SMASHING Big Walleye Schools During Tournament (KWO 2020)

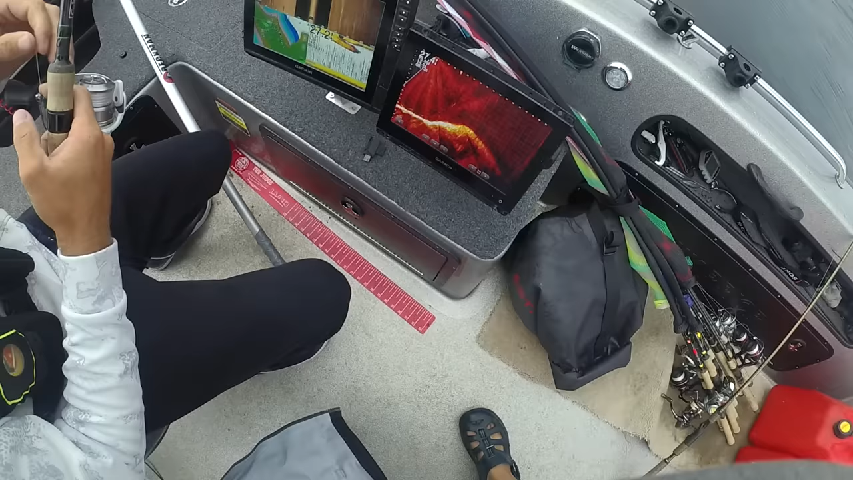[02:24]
I don't think we're aimed right at the spot on the spot, right? Right. Okay. So it's still 90 feet away, right? Yep.
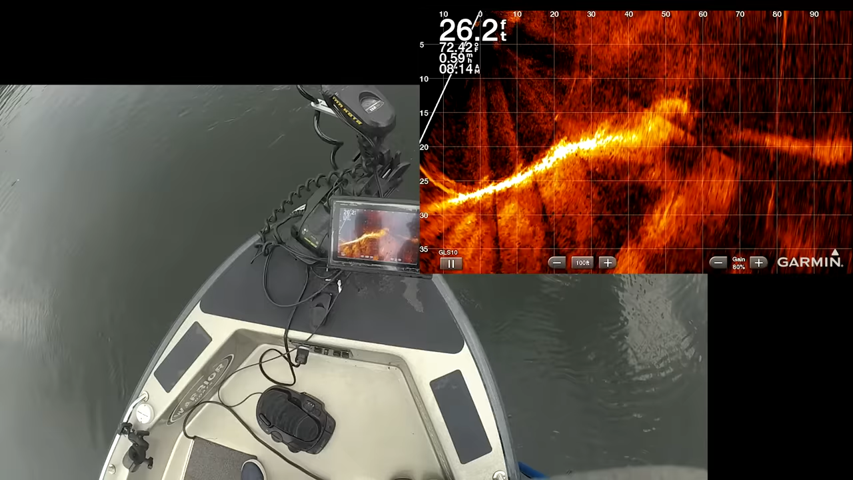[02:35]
On screen: depth 26.2 ft
So that's the top. Yeah. They're definitely not on top of it, but maybe that's. Oh. There we go.
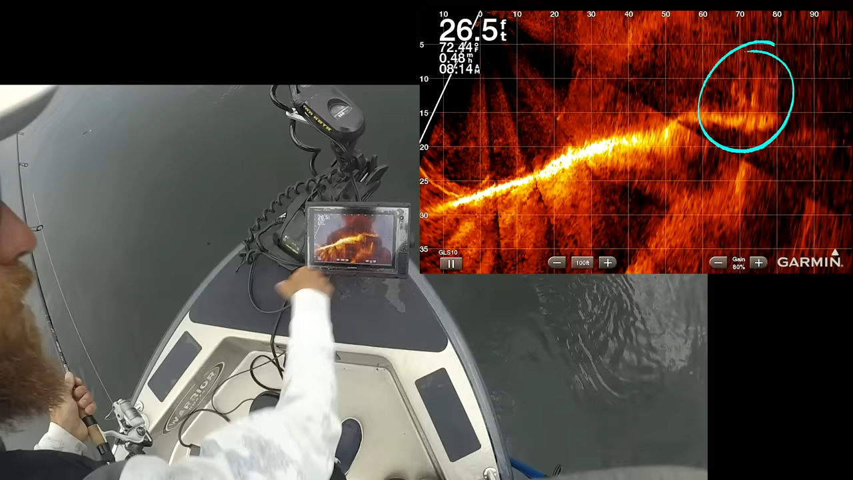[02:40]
On screen: depth 26.5 ft
That's fish. That's fish. Okay, which way is it pointed?
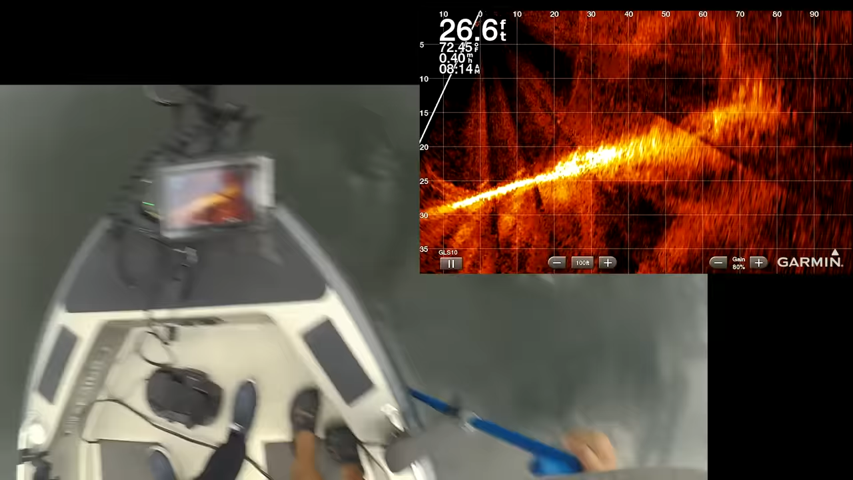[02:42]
On screen: depth 26.6 ft
This is the way it's pointed? Yeah. Okay.
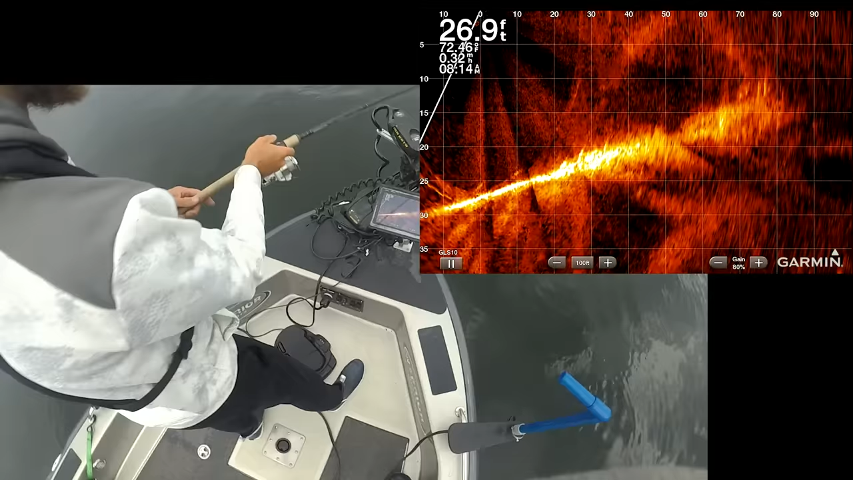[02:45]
On screen: depth 26.9 ft
And you got the trolling motor. And you see the distance, 75 feet. Yeah. What'd you throw?
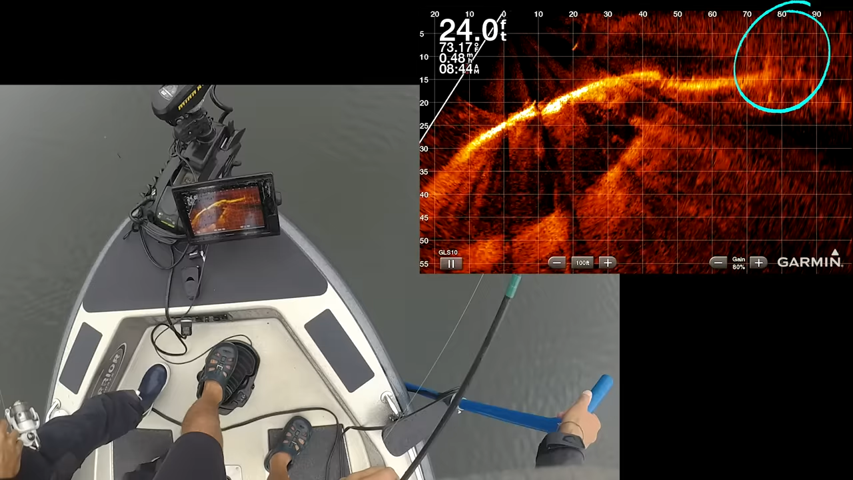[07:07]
On screen: depth 24.0 ft
Sure, sure. It looks okay. That looks great. It looks amazing. 70 feet.
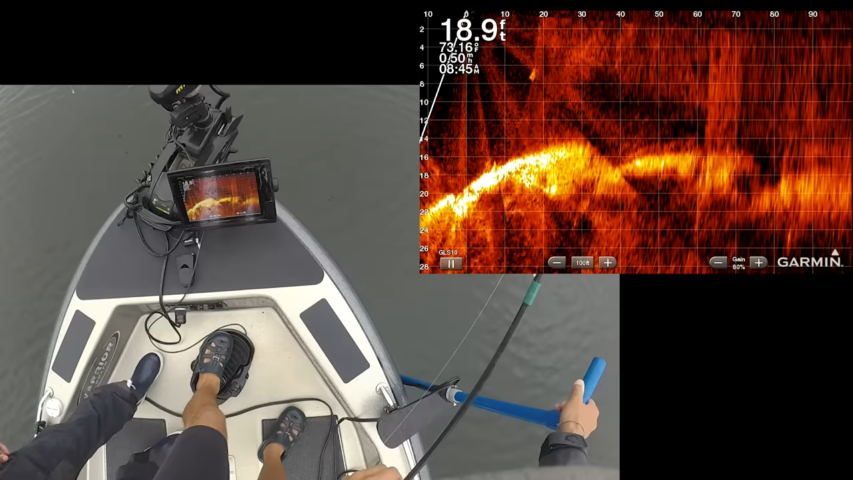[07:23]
On screen: depth 18.9 ft
Right there, 65, 70.
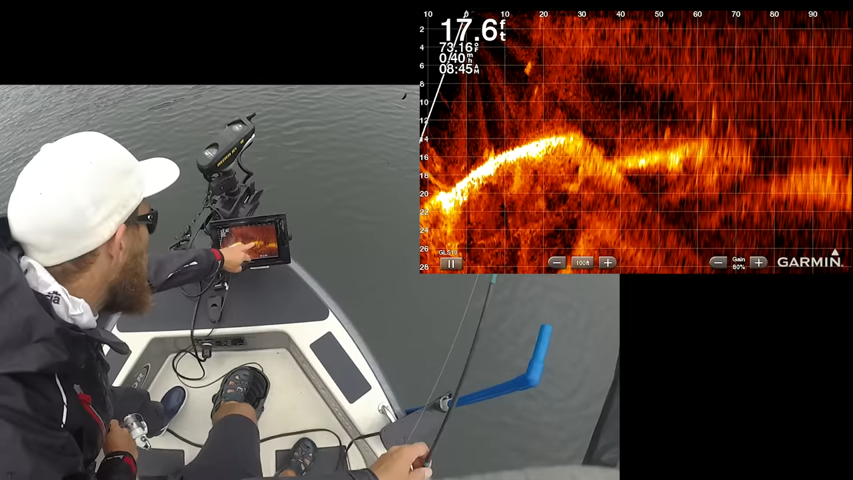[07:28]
On screen: depth 17.6 ft
60, or all the way up down to 52. Okay. Okay, I'm going to spot lock. 60 is the heart of them.
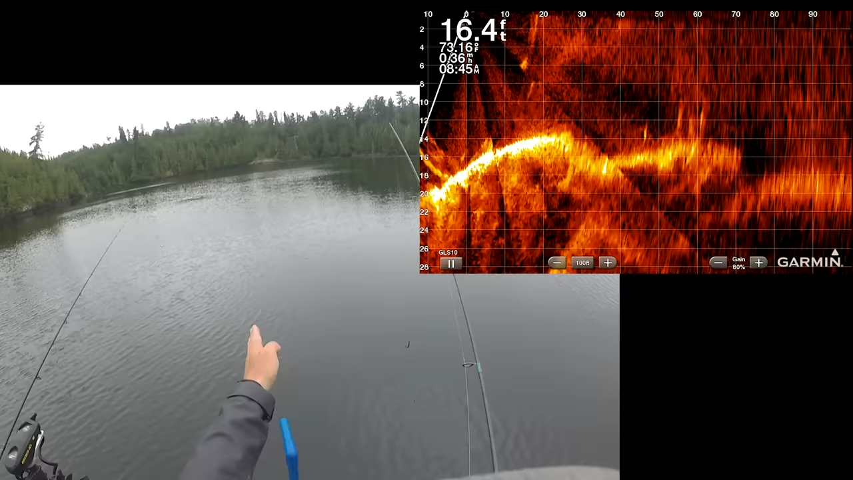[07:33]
On screen: depth 16.4 ft
60 is the heart of them. I'm going to go just left of you. But I think we both had pretty much perfect casts for where they are. Yeah. Got bit instantly. That's gonna knock the spot lock off?
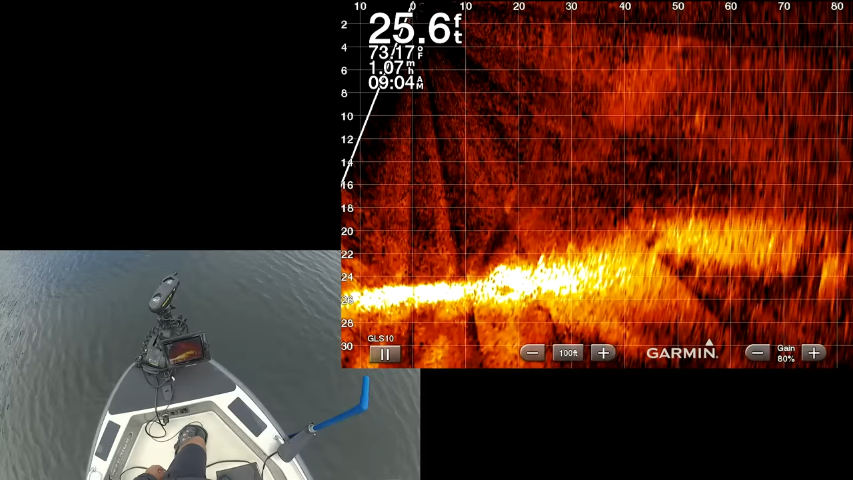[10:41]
On screen: depth 25.6 ft
All that needs to happen is another boat cruise in here and catch every single one of them. Every single one of the fish we save for tomorrow.
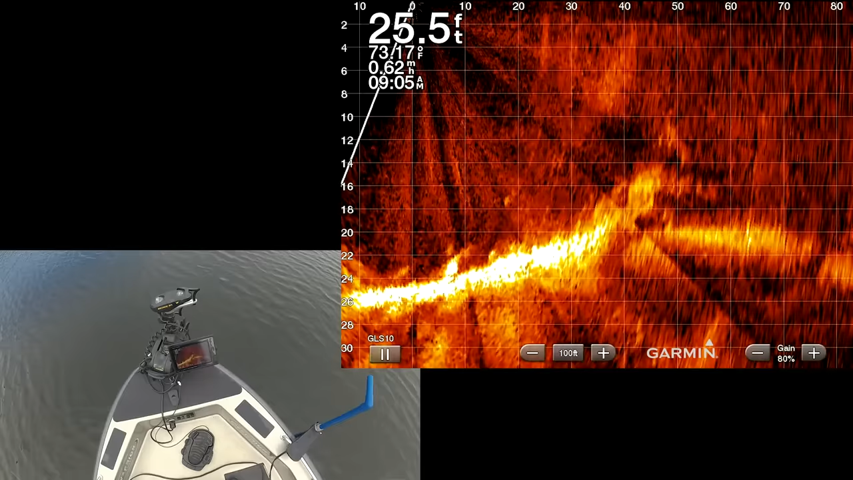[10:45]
On screen: depth 25.5 ft
Look at that. That is a school of fish. Maybe, like, you can see 8 big walleyes sitting right on the top of this little peak.